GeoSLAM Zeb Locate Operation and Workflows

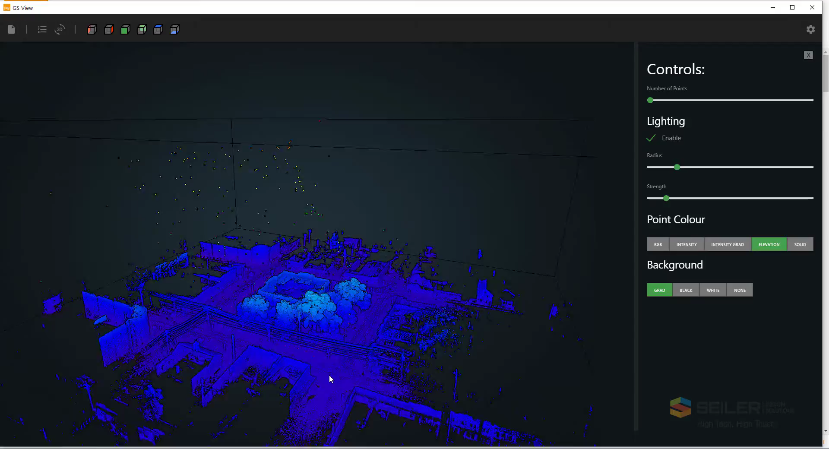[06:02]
and we're ready to proceed to the next step to start to tie in our model to our geolocation.
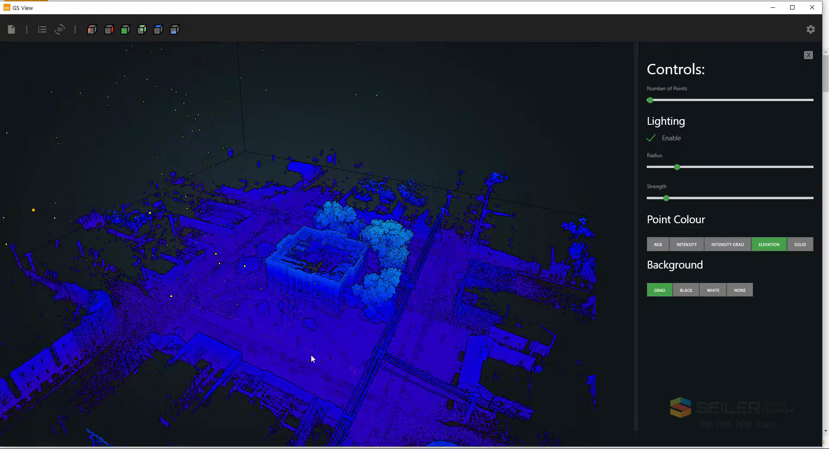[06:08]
The data from the GPS logging app is extracted from the cell phone as a CSV file.
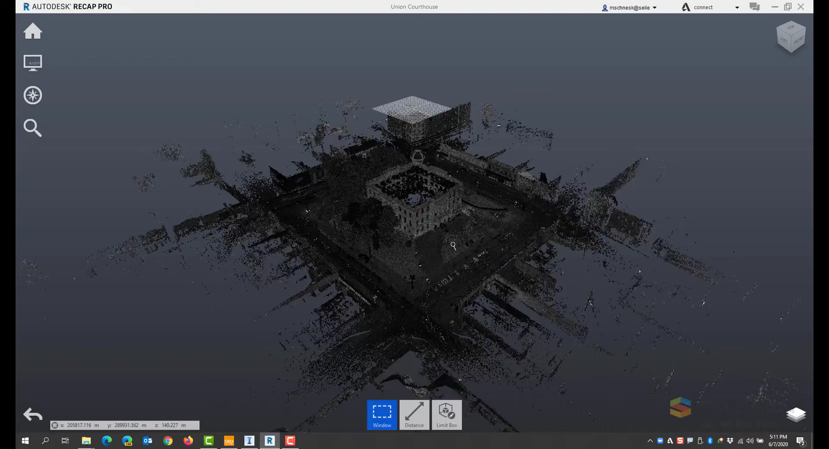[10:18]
This will allow us to view the pointcloud and make sure that the conversion has taken place successfully.
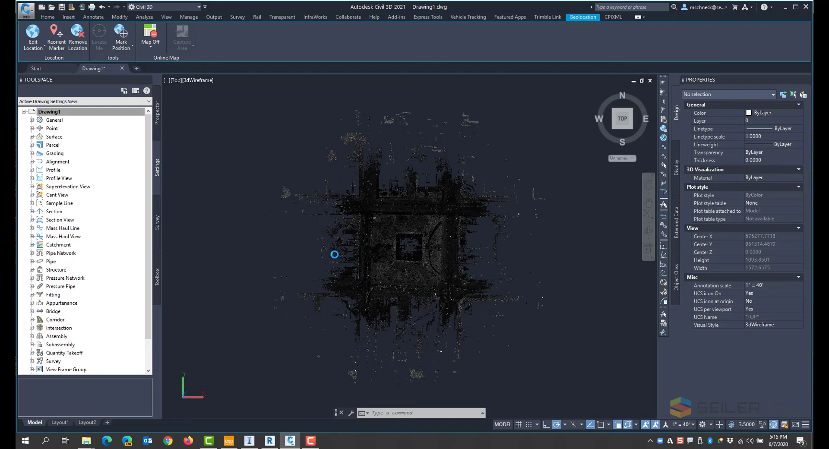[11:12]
turn the background mapping on, and the Bing mapping will appear.
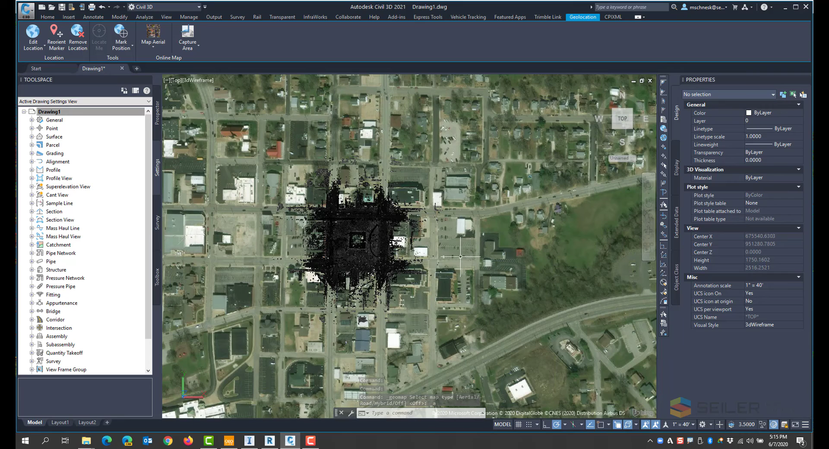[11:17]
And as you can see, the pointcloud does indeed appear in the right location.
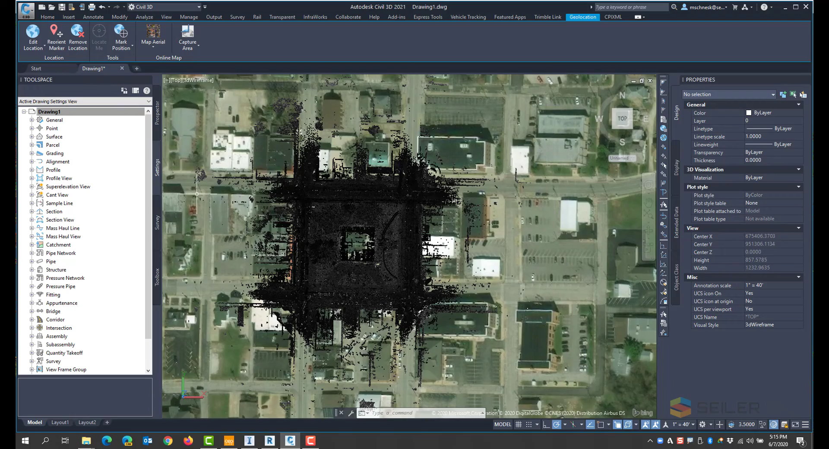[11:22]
Now let's create our Autodesk InfraWorks model of the site. Here I have a model created with InfraWorks Model Builder with the courthouse in the middle of the downtown.
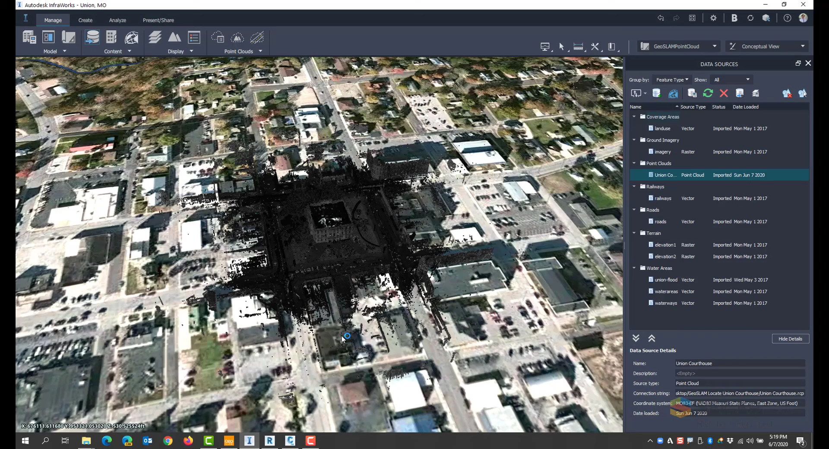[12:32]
I can now use this InfraWorks pointcloud model to go ahead and add buildings,
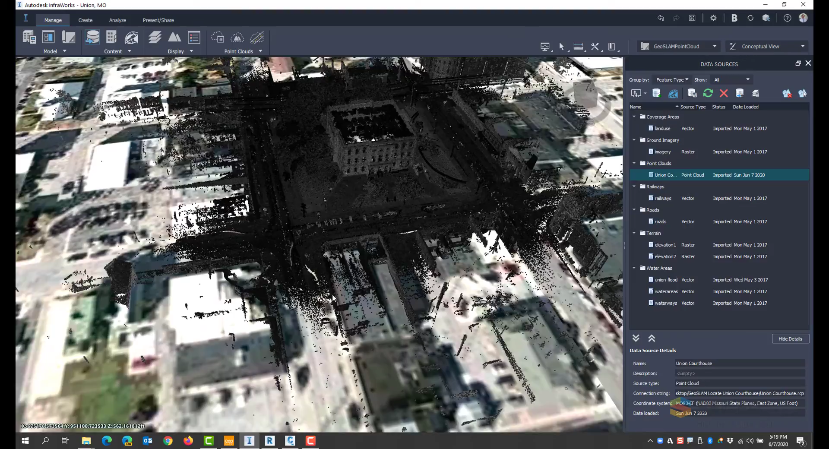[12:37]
site features, roads, and any other type of objects that I'd like to see within my InfraWorks model.